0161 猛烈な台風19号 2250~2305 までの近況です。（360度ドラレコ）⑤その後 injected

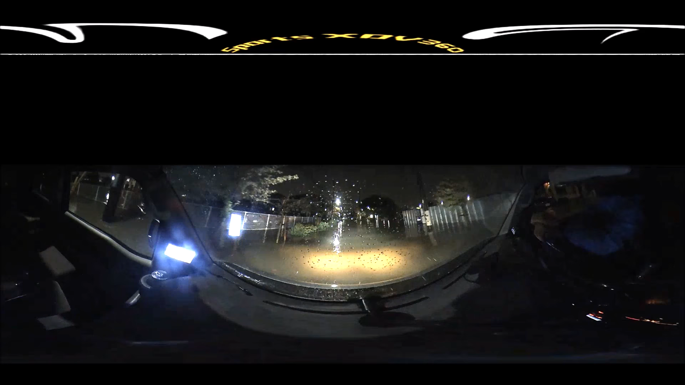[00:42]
今ちょうどようやくねあのー雨やんじゃんじゃないけど
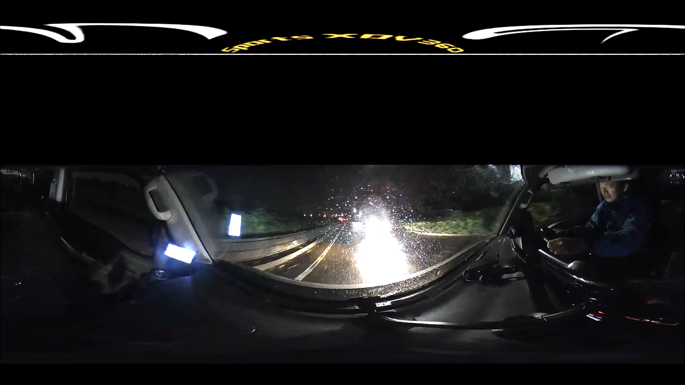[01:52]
まあライトで当たった具合で見えたかどうかっていうところぐらいですけどでなんか今ね避難勧告が出たんですよレベル5ぐらいでどんな感じなんかなーと思ってとりあえず様子見で行ってみたんですけどなんか普通に人歩いてるし避難っていう感じでもないんだよねあ、でもでもちょっと待てよ
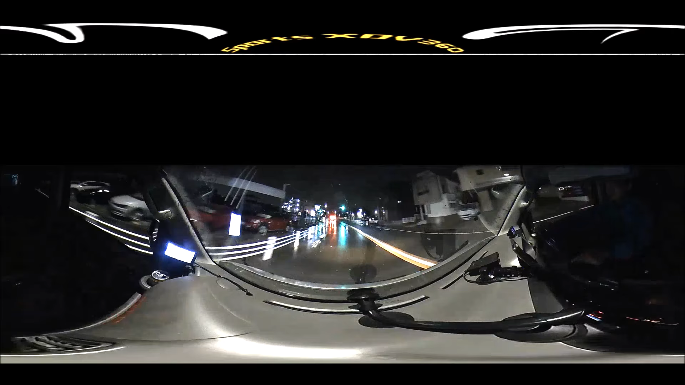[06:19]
避けてきたっていうかそんな逃げてきたのかなっていう予測も立つんですよね
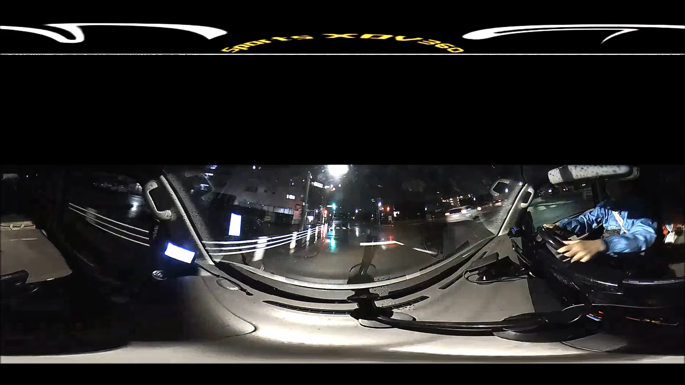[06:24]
まあとりあえず会社会社というかまあお客さんになってるところにちょっと行ってまああそこはマンションだからね行ってもどこに問題ないと思うんですけどまあちょっとスラッと覗いてみて帰り際にのがちょっと見てる感じですかね今これ下がこれ線があるとの分岐なんてさすがにちょっと見えないですね